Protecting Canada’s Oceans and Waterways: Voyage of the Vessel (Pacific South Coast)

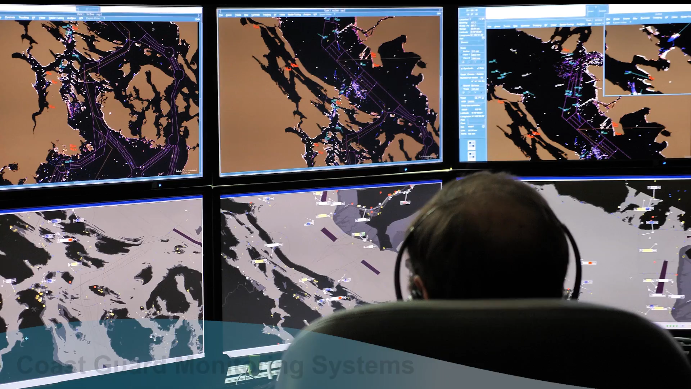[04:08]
Much like air traffic control systems, each ship of a certain size is tracked and monitored by the Canadian Coast Guard communication systems and Transport Canada's regional duty officer.